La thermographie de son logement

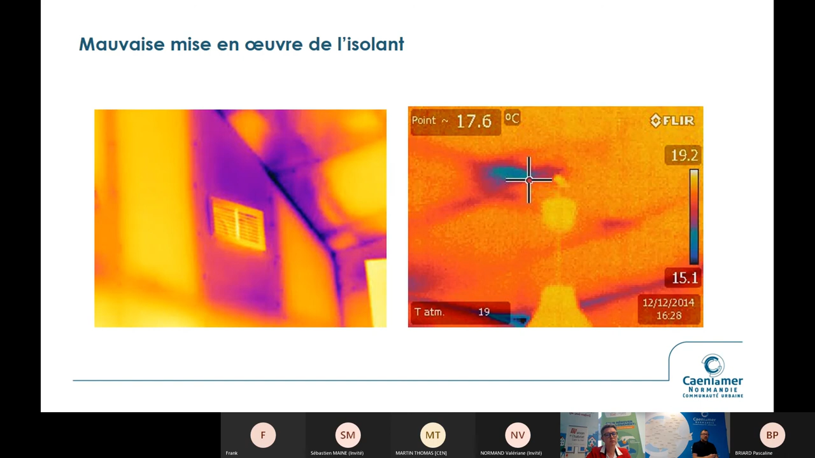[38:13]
On screen: spot 17.6°C
Donc, l'intérêt de l'isolation, c'est aussi de corriger le sentiment de confort qui est un gros intérêt, vraiment un gros intérêt de la stratégie de rénovation globale et d'isolation, au-delà des économies d'énergie et des économies financières. Et je vous disais, l'autre intérêt aussi de la thermographie, c'est de mettre en lumière les défauts d'étanchéité à l'air qu'on voit ici. Ici, une trappe d'accès à des combles, perdue. Donc là, on voit bien, tout ce spectre-là, c'est un défaut d'étanchéité. Alors là, ça n'existe pas de travaux, en fait, pas de travaux majeurs.
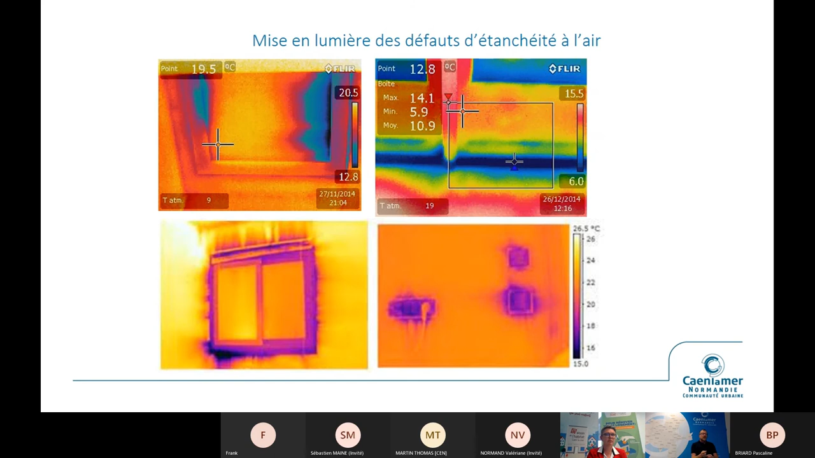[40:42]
Potentiellement, ça peut être juste les gaines qui viennent du tableau électrique qui sont dans un milieu froid ou un milieu non étanche qui vont se balader dans tout le logement, qui vont alimenter toutes les boîtes qui, elles, peuvent être étanches à l'air. Il y a des petits boîtiers électriques maintenant qui sont en vendus. Mais si, en fait, on n'a pas de déconnexion entre ces gaines-là et les milieux, un milieu, un milieu froid, potentiellement, on peut avoir effectivement des arrivées d'air par ces endroits-là. La thermographie permet de le détecter.